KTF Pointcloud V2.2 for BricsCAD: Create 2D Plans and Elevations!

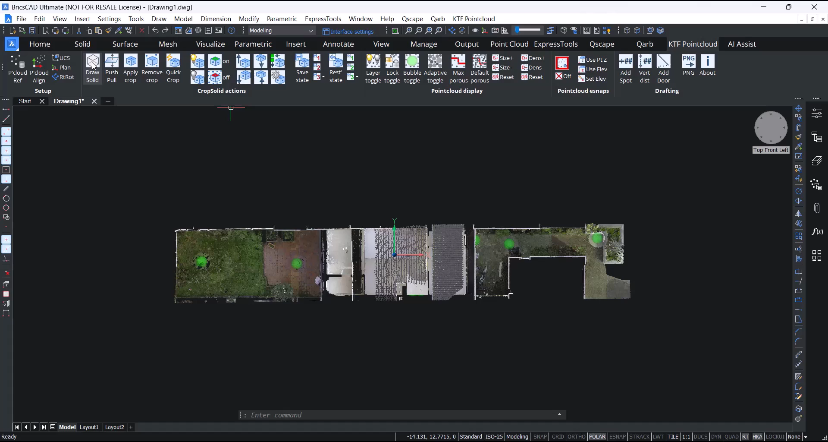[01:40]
Onto the crop solid actions panel We have the draw solid command. This is very similar to BricsCAD's box command but the 3D entity snap settings are optimized for getting your box or your 3D solid in the correct place.
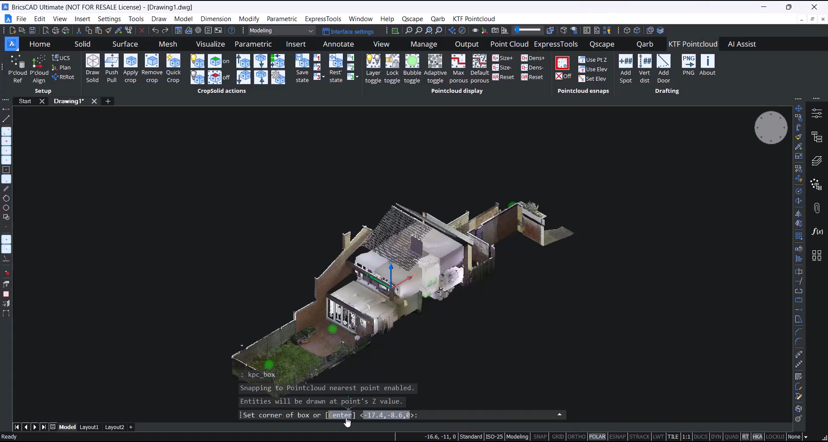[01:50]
We've now for this version included more command line options like choosing center. It doesn't have to be in the exact right place. So you just draw your box and now we can
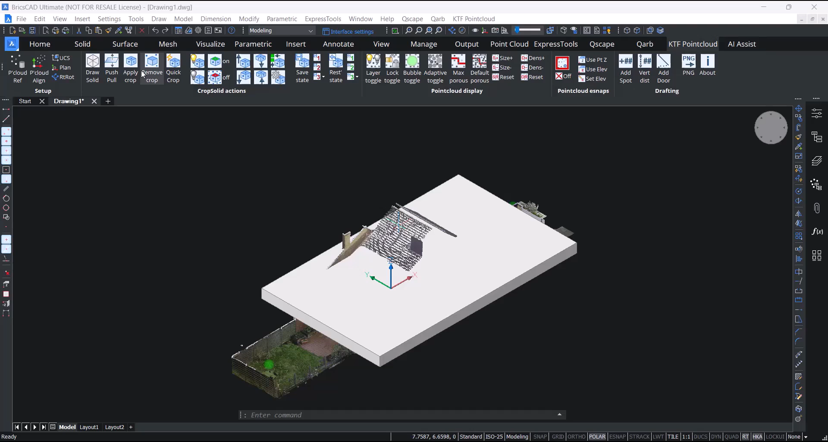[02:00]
apply the crop and we have created a crop solid. The beauty of the point cloud crop solid is not only do we have a very nice crop,
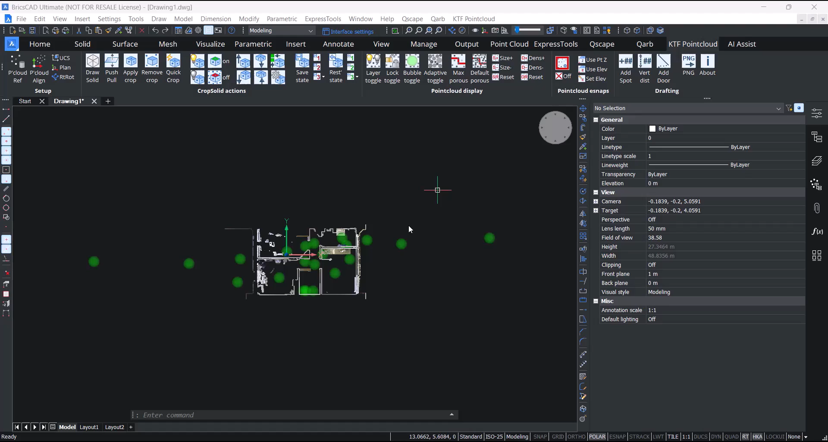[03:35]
A couple of favourite tools of the KTF point cloud are the ability to nudge the crop up and down.
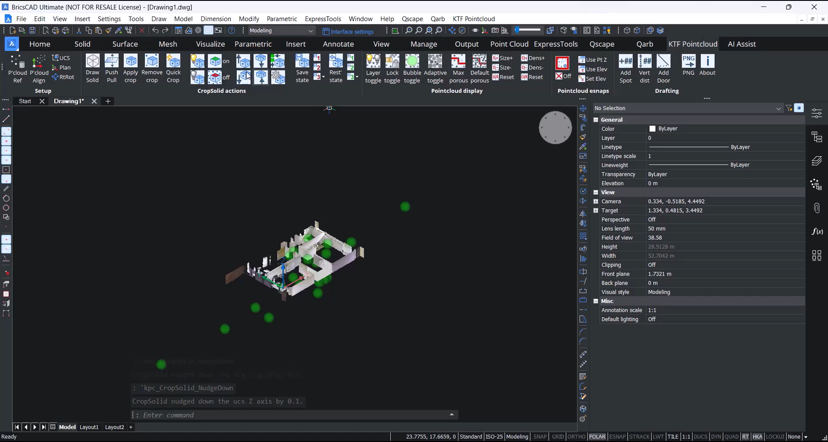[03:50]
And the ability to extrude it less, extrude it more.
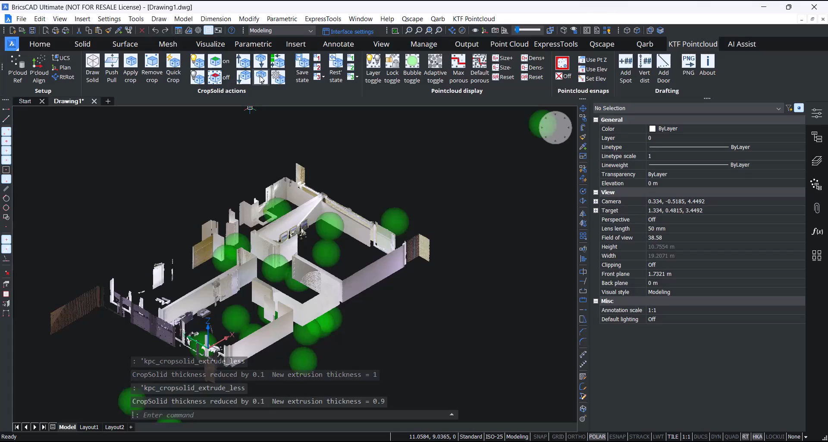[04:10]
You also have the ability to change the nudge increment settings or actually put in a specified thickness or elevation of the top face.
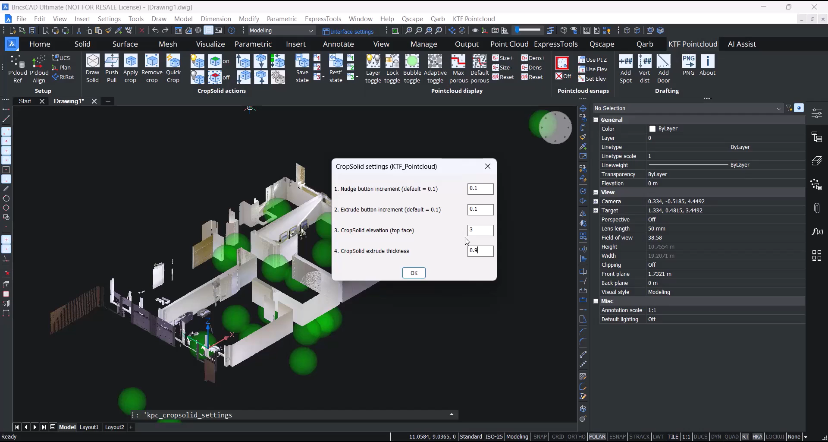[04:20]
One of the differences with the KTF point cloud from the properties panel is that when you change the extrusion thickness it keeps the top face, the face you're drafting over at the same and extrudes downwards. You, for this version of the tool, you've added the ability to set the crop thickness by picking points on the point cloud.
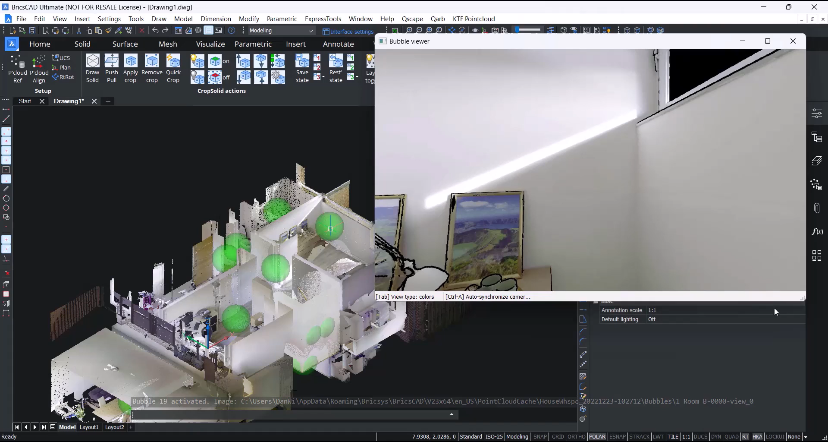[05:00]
The nice thing about this function is you can also use it in the bubble viewer. If you look carefully, you can see there's a green pen and a red circle.
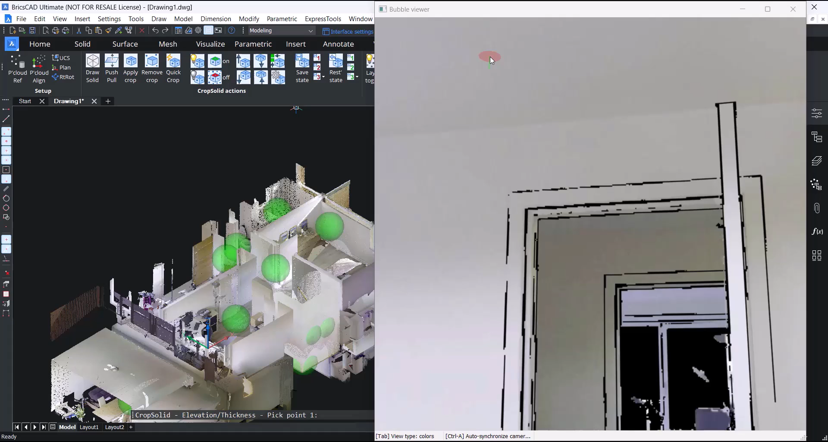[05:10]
So I'm going to click a point on the ceiling and it will get the Z value of the nearest point.
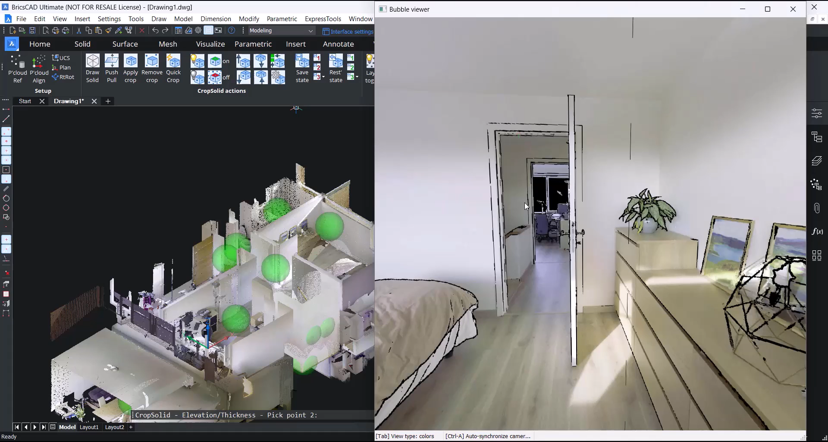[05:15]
On the floor, now our crop is at the first floor.
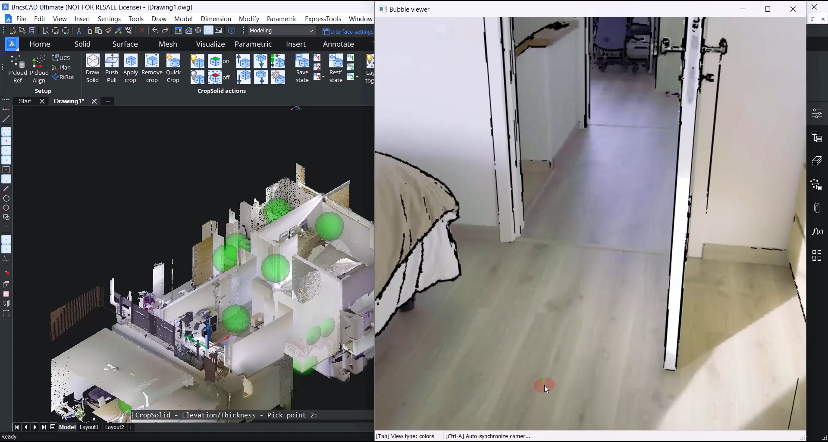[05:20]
You can save snapshots of the crop's elevation and extrusion thickness. You can either save it with a name
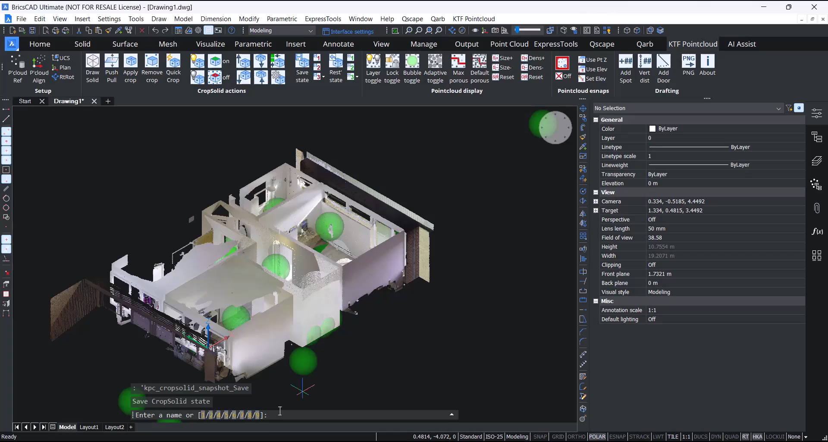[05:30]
or just use one of the presets
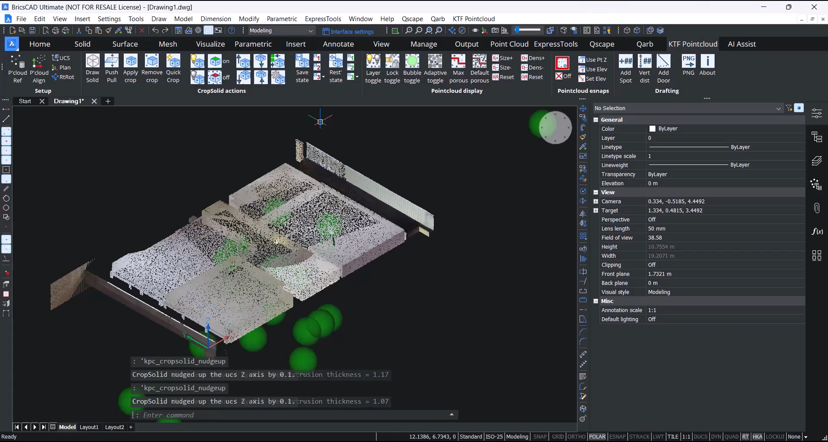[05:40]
and then you can just restore it at any time.
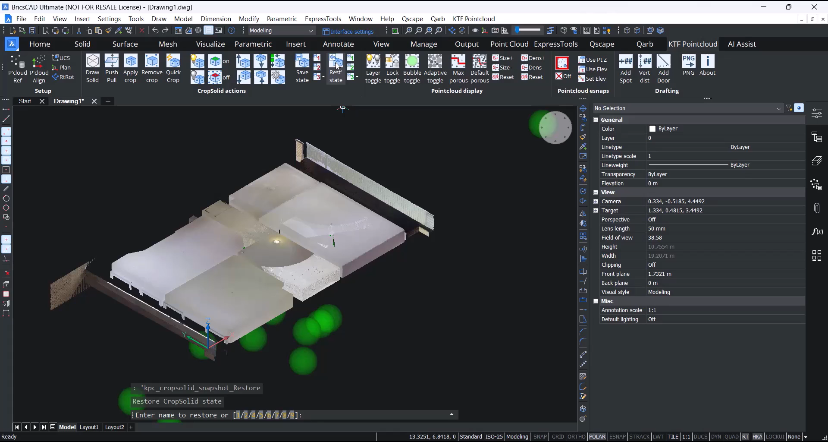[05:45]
These crop solid actions actually follow the Z axis of the UCS. So if you want to work in the vertical plane, for instance, to trace an elevation, you just change for UCS.
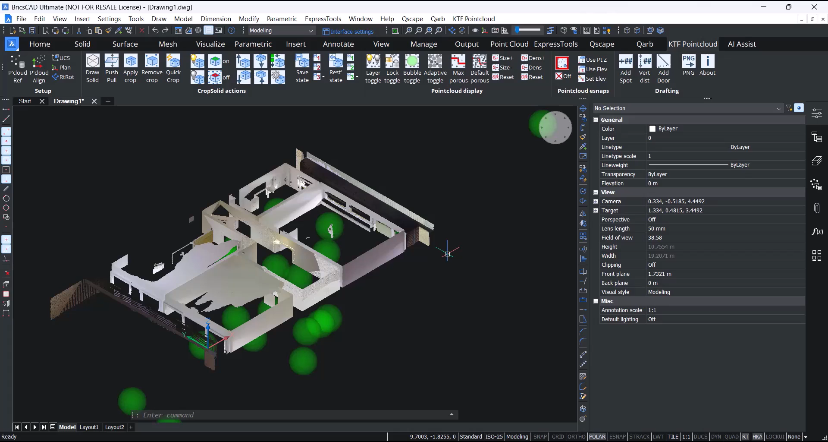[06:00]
I'll just change my crop just using push-pull or I could have just made a new one.